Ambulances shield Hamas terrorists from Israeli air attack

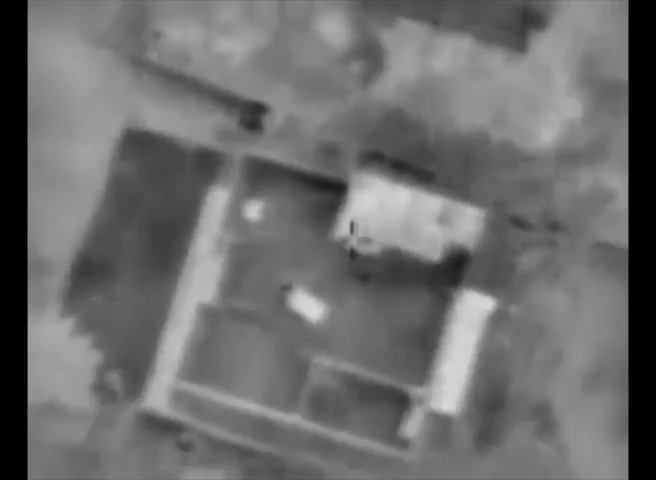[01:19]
ויצא בן אדם מהבית לאמבולנס. יש פה ריצה לאמבולנס?
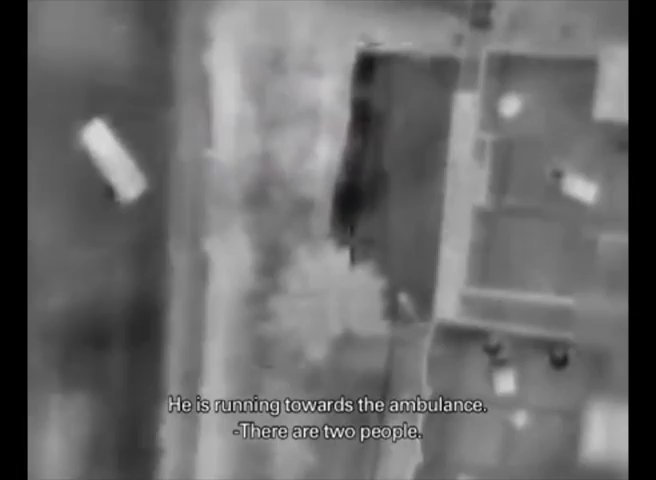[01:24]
שני אנשים. שני אנשים לאמבולנס? ייתכן הם חמושים גם.
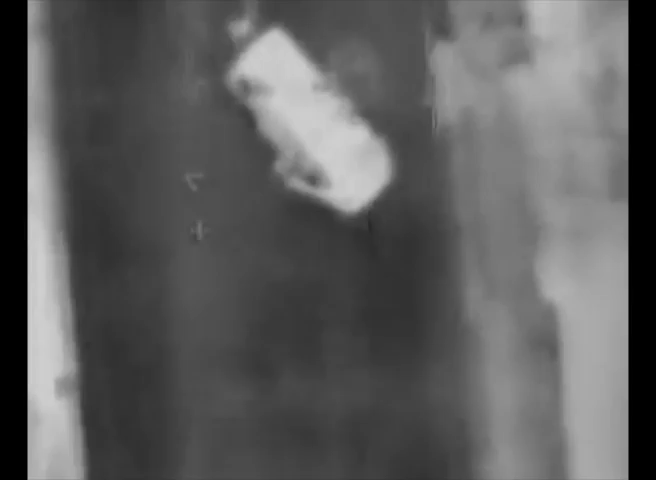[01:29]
אני מוודא שאתם בחדל ואין שום כוונה לבצע לאמבולנס הזה.
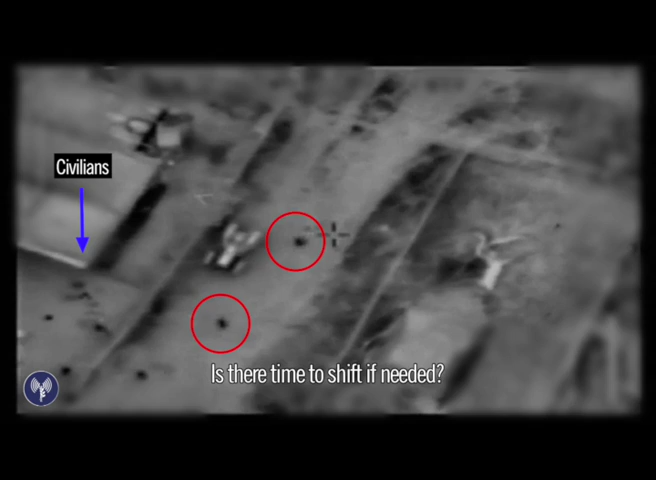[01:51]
יש פה זמן להסיט, אם צריך, יש פה עוד אנשים, האם להמשיך?
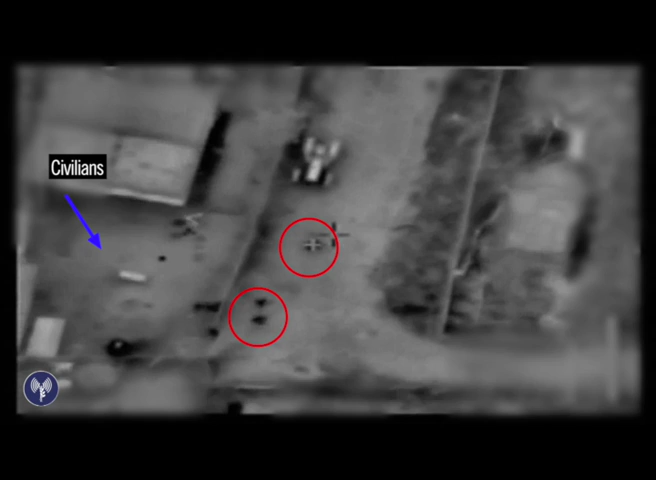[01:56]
יש פה אנשים קרובים, הסט צלב.
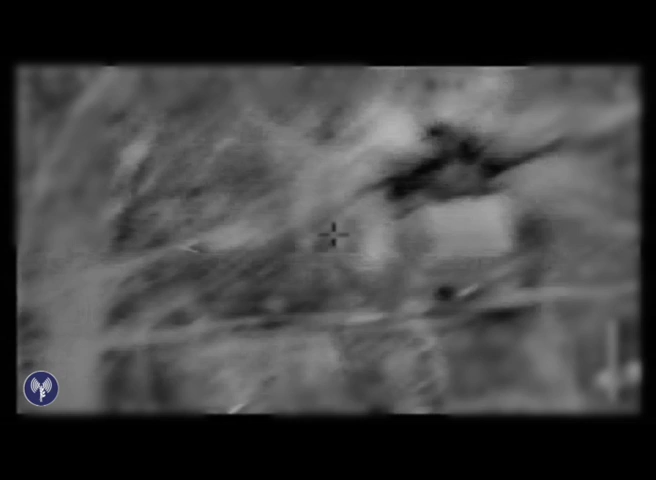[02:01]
לפה, בדיוק, בדיוק, עצור אותו, עצור. עוד 10 שניות.
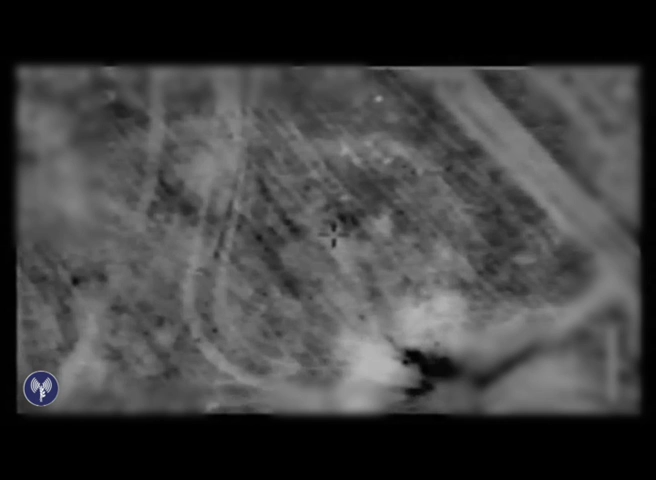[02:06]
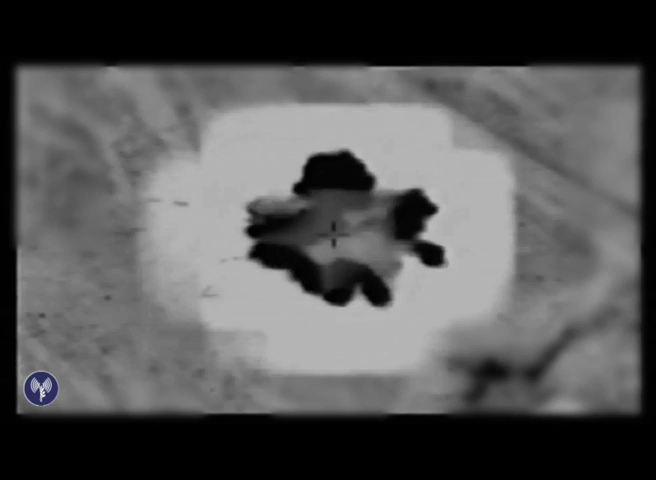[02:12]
כן, עכשיו כבר לא. יש גם תנועה על הציר פה, איפה שאני מזיז עכשיו.
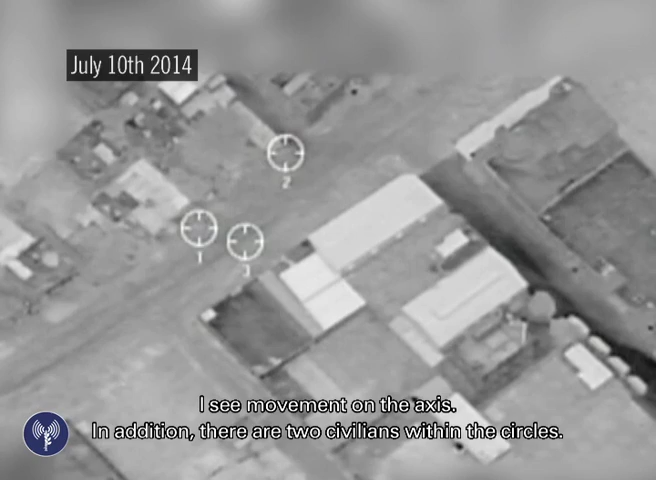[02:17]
וגם איפה ששני העיגולים יש אנשים נייחים. פה כל האזור הזה מלא מלא.
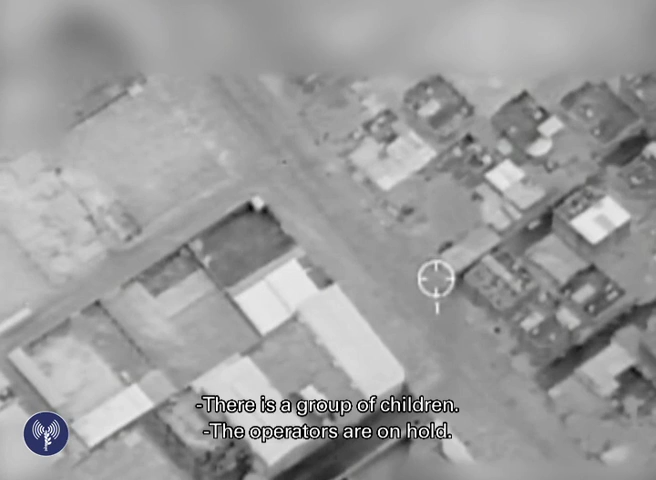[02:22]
אכיפה קיבלו חזל. הרבה מאוד ילדים.
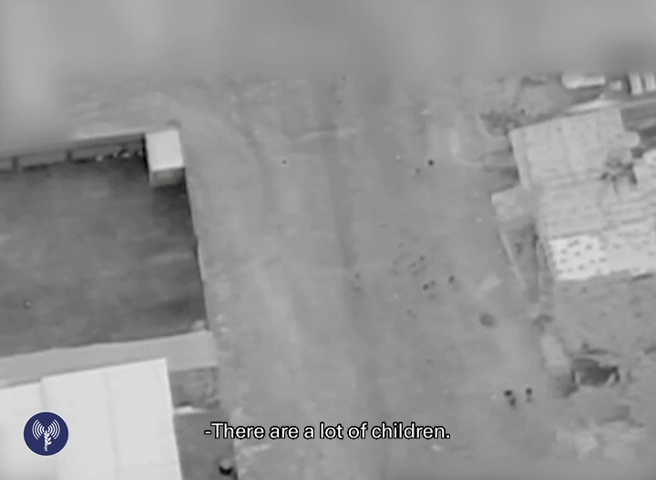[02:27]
כרגע יש איזה 15 איש בטווח של 10-15 מטר מהמבנה התורה.
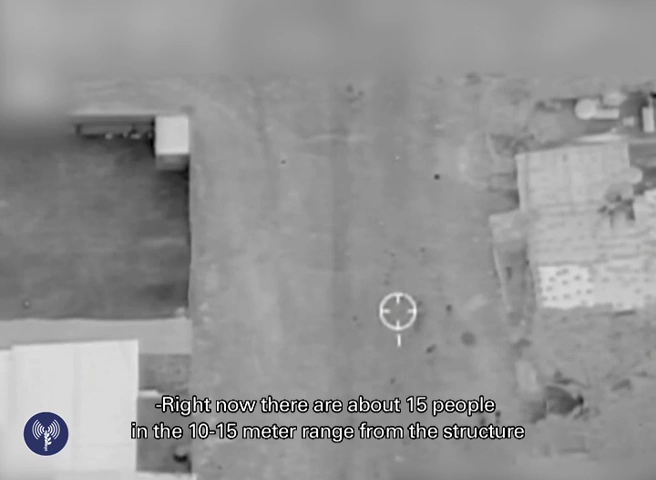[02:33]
רואה, תקבל את עוברים למטרה אחרת.
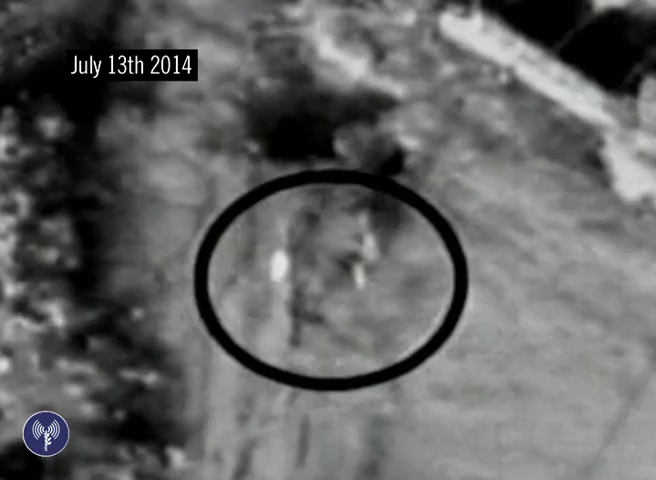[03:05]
מטרה לא נקייה, לא נקייה. שלושה אנשים עומדים בערך 5 מטר מה...
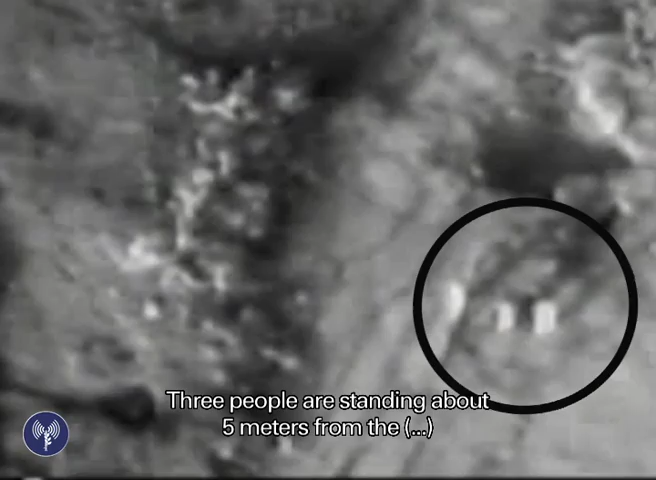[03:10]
יכול להיות ששתיים מהשלושה הם נשים. אמרתי כנראה חודים, חדל.